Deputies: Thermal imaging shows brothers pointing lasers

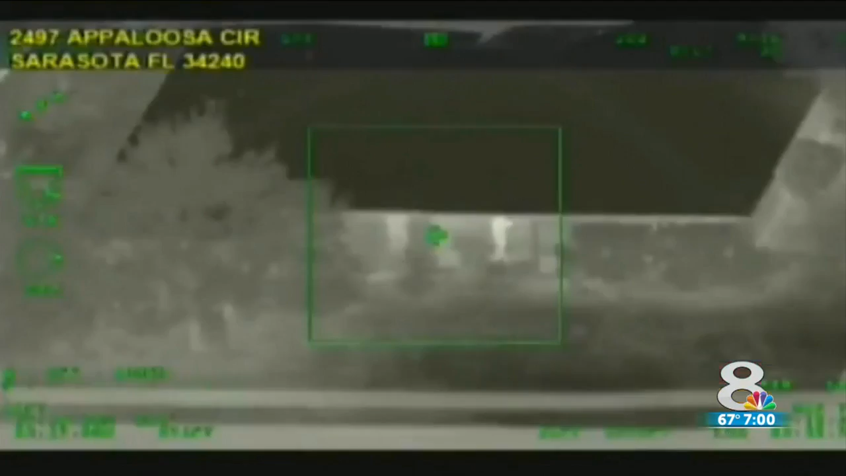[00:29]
In this video provided by the sheriff's office,
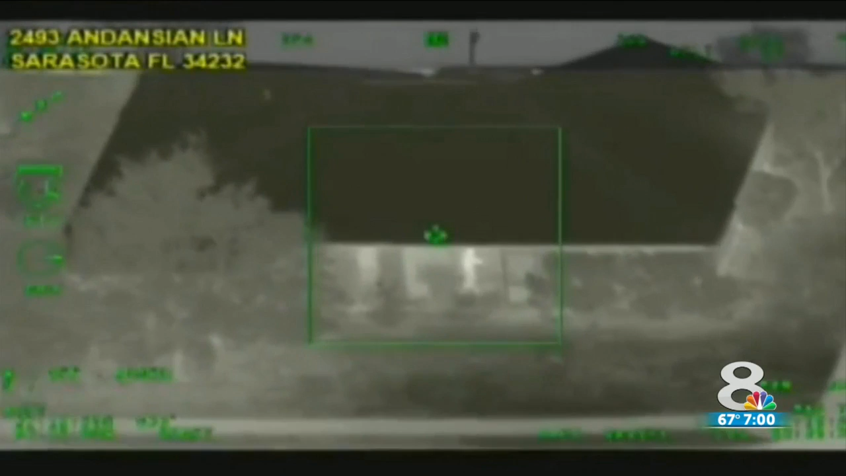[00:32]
you can see the two men at this home on Andancian Lane in Sarasota. When the men pointed the lasers at the sheriff's office chopper, the screen goes dark.
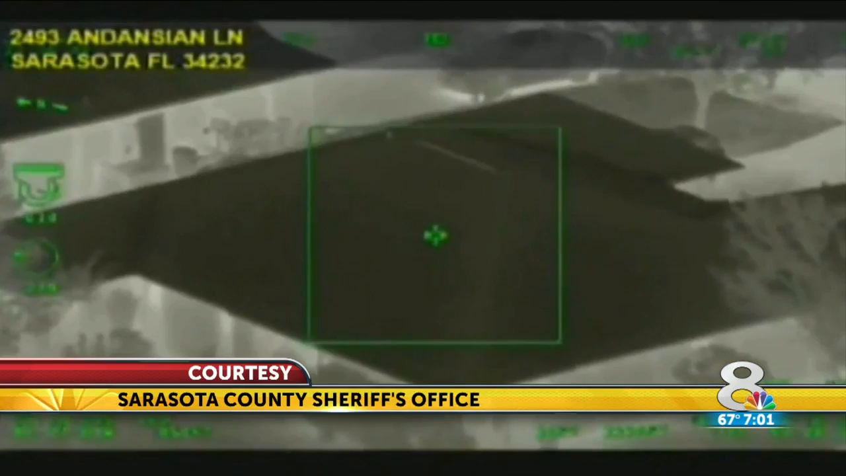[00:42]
The camera was blinded, as were the pilots.